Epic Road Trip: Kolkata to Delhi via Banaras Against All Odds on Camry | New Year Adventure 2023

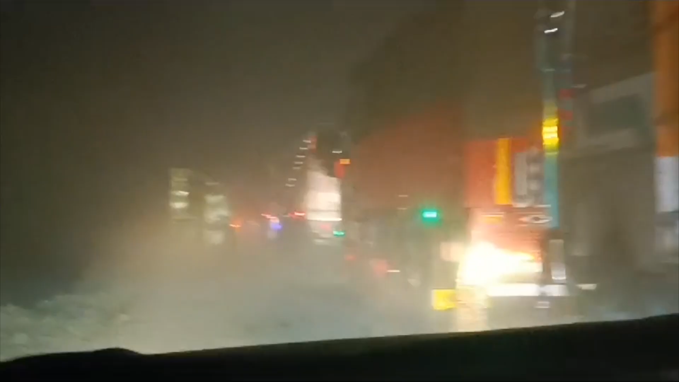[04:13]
अबे तेरी क्या हो गया भाई? वो तो गिरते पड़ते जा रहा है, हम नहीं जा पाएंगे।
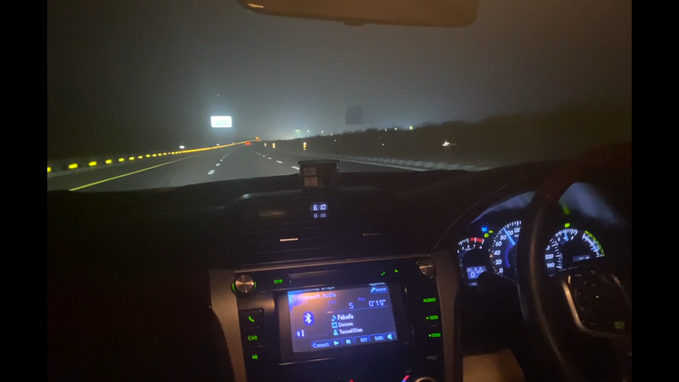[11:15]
अबे मैं भी तो दिखा कंडीशन।